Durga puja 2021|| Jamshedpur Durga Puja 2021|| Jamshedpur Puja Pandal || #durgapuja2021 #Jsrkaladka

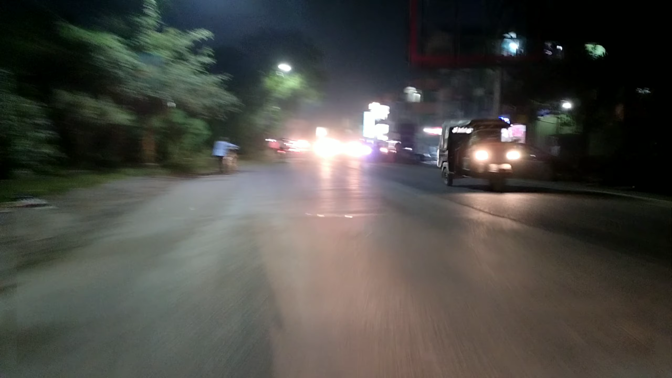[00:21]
हैं जैसे आप लोग देख रहे हैं शाम के लगभग छे बज रहा है और हम लोग लोग ले निकल
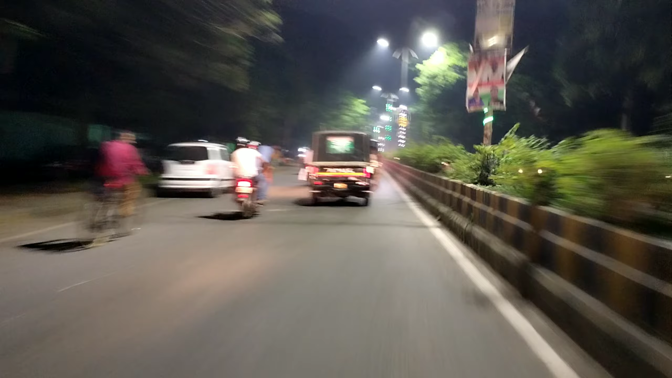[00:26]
रहीएज अम लोग फाइनली कासी डीर पार करते हुए बालुबासा की ओर जा रहे हैं
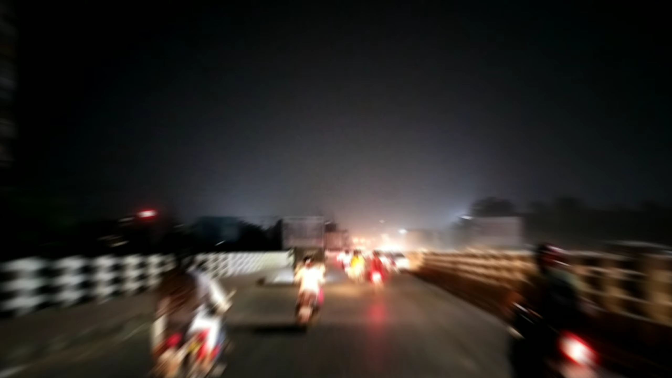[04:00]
चुके आदित्यापूर फूल जो कि यहां से भी हम लोग मलखान सिंग का जो पंडाल है वो देखने जा रहे हैं